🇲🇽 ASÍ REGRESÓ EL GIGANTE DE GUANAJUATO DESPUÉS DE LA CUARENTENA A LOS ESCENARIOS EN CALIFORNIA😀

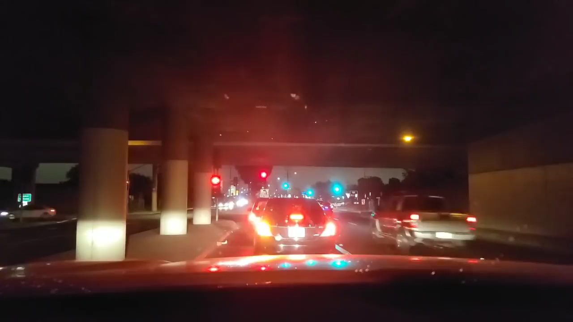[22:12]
Pues feliz, feliz fin, pues ya, ¿cuál fin de semana? Feliz inicio de semana. Así lucen las autopistas en la noche. Bueno, algunas autopistas, ¿verdad? El tráfico, pues casi ya no hay tráfico, y es horas ya, pues ni quien se para ahí a cantar. Pero bueno, gracias amigos por todo el apoyo, que Dios me los bendiga, feliz inicio de semana, acuérdense, una buena rola, un buen libro, y súbele papá, ahí nos vemos, gracias, gracias, gracias.